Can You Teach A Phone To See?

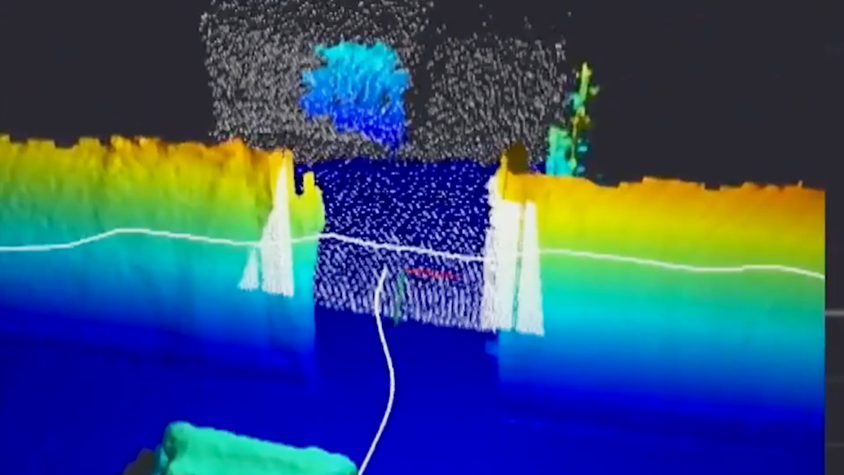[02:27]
And then we use the depth sensor to flash infrared pattern that actually can measure the distance to objects in the environment.
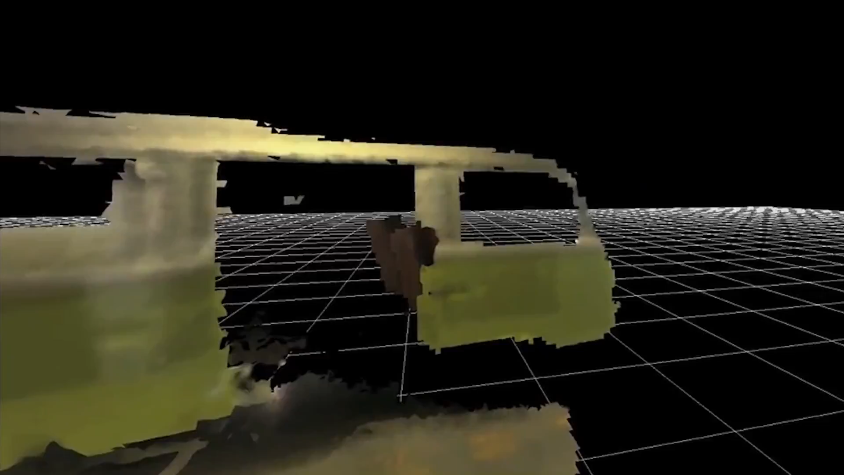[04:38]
So if you look at a chair or a table, it doesn't actually realize that there's a back side of the chair or a bottom side of the table.